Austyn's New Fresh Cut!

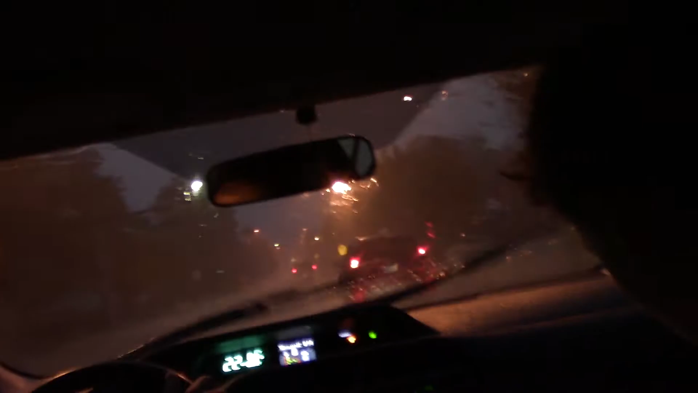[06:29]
Like, the side of the road is, like, all flooded and all.